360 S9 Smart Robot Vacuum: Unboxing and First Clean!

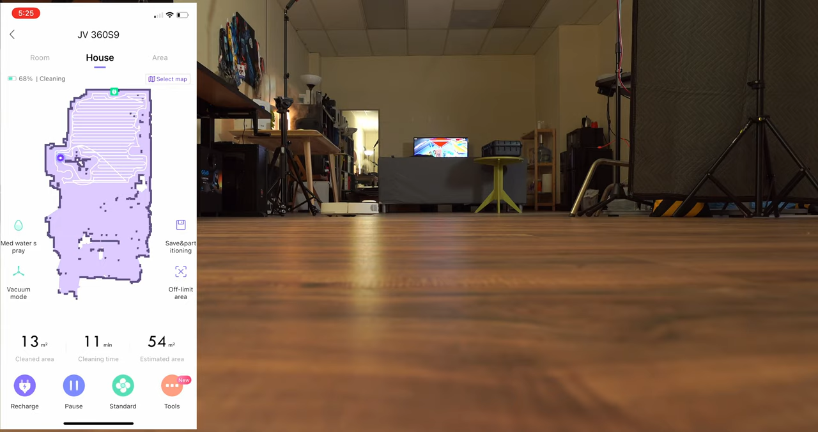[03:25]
At the very least, map out the bounds of the office and then along the way in future cleans, it will find obstacles and just go around them whenever needed. I recorded a bunch of clips of it going around various obstacles and there are plenty in my office.
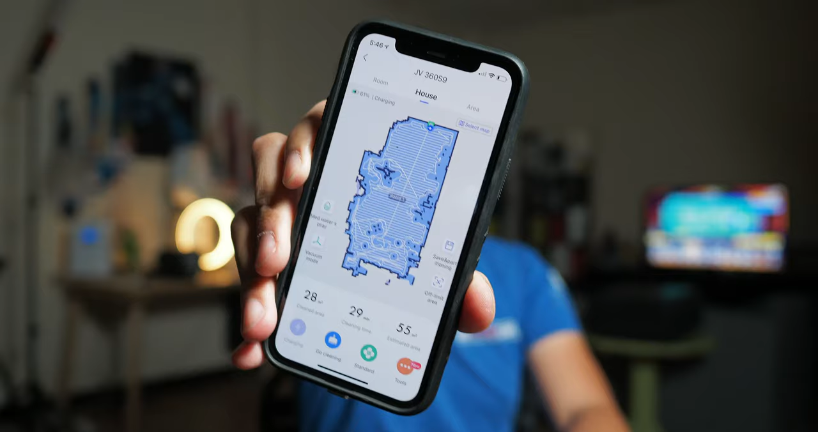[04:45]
Look at how it was able to map my entire office. Now, obviously, the bounds of the office are a little bit different than this like big rectangle that I'm actually sitting in.
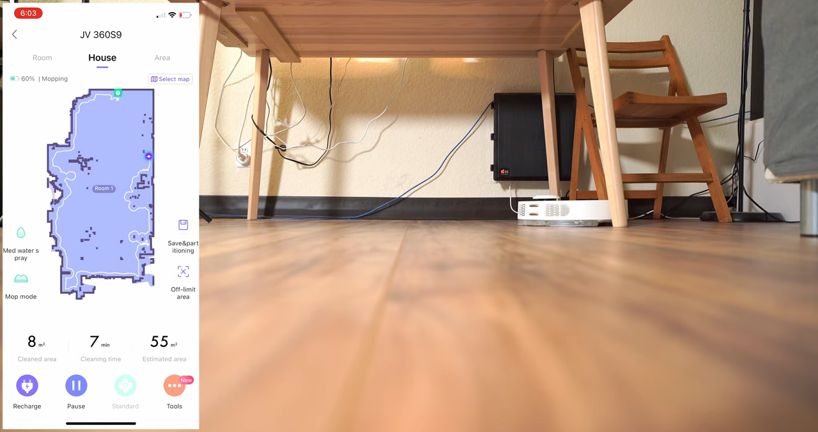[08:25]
So it knows where the walls are, even if it's going to figure out its zigzag pattern a little bit later. So the first thing it did was actually make a perimeter. It went around what it perceived were the walls based upon the mapping.
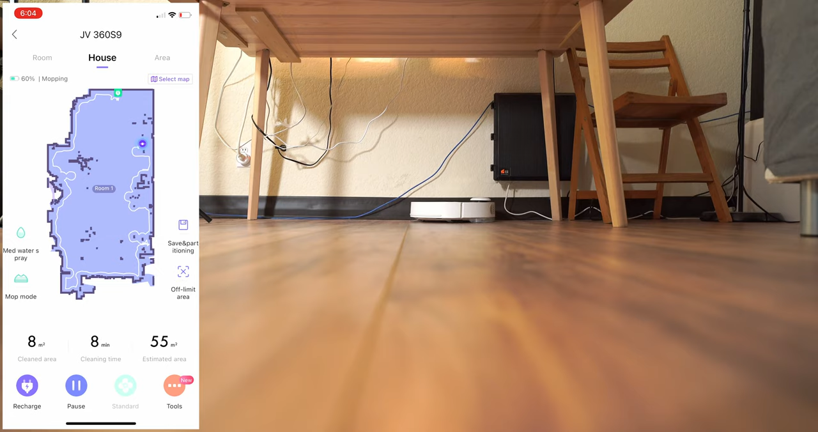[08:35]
And then from there, it hit its zigzag. Since this is the wet mopping mode, I did make sure to pick up some power strips and some cables that were just kind of lying on the floor just out of an abundance of caution.
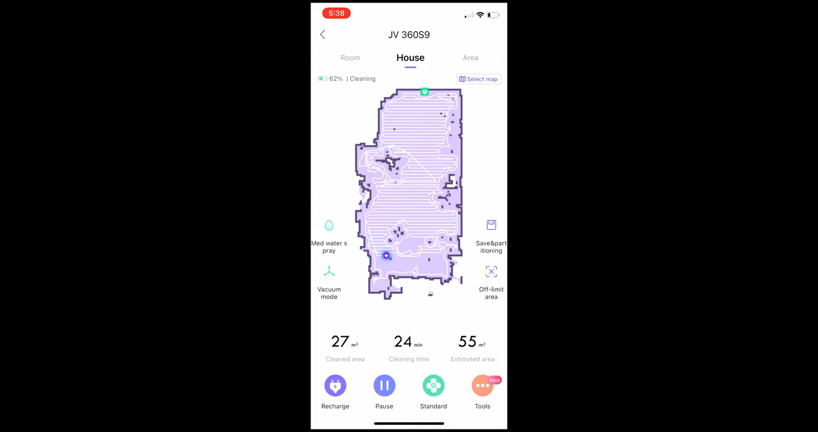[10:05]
And then as you can see at the top there, it did not use up much battery.